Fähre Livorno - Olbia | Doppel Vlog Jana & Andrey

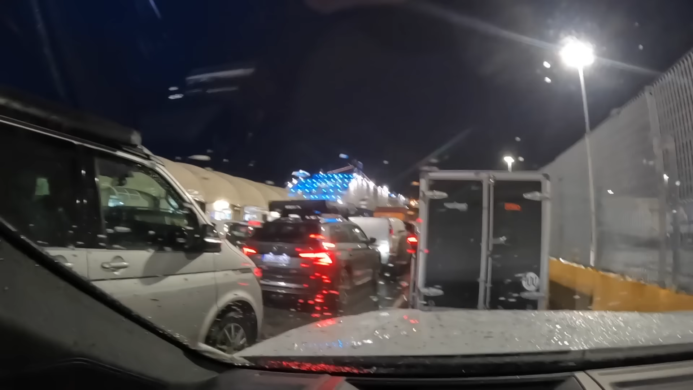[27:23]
Und hier haben wir gesehen, auf der rechten Seite waren jetzt die riesengroßen Container,